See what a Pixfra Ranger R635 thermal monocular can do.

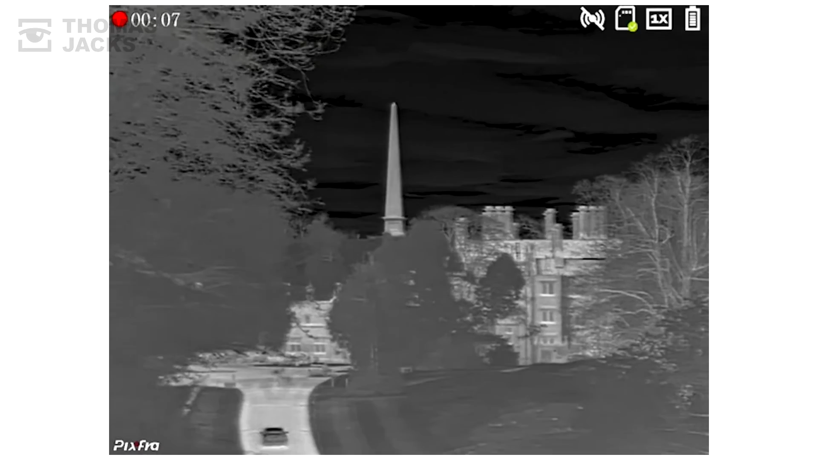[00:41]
See that person, just there, he's half a mile away, and that's pretty impressive.
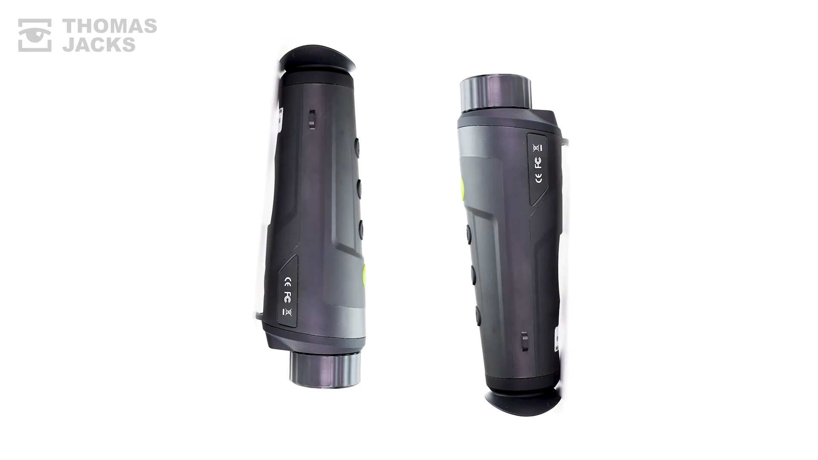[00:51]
Inside the R635, there's an internal battery that will last up to 6.5 hours,
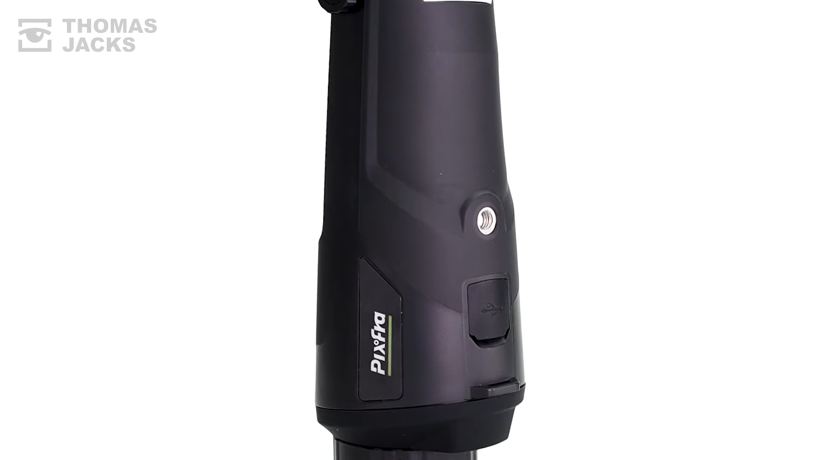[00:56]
a tripod mount, and 32GB of memory for photos and videos like this.
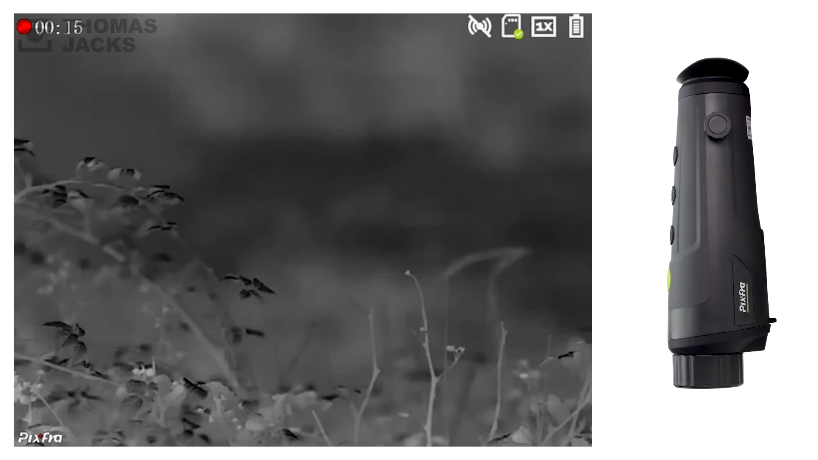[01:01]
And you can manually focus from 2m, to infinity.
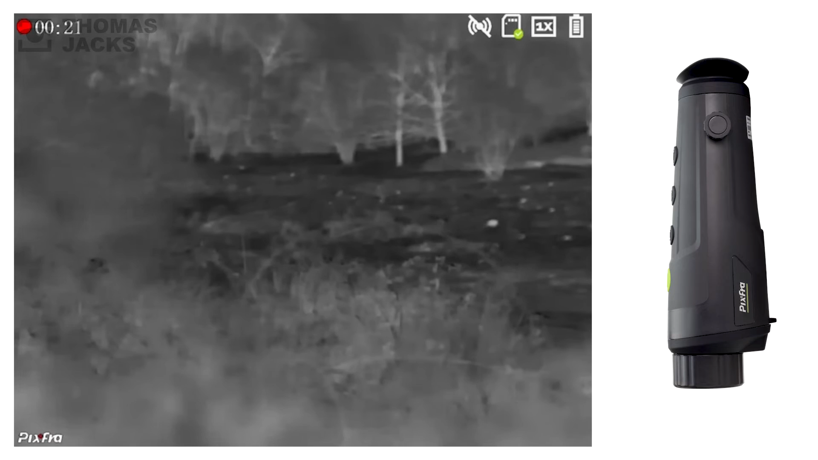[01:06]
And if that's not quite right, there are four other Rangers to choose from.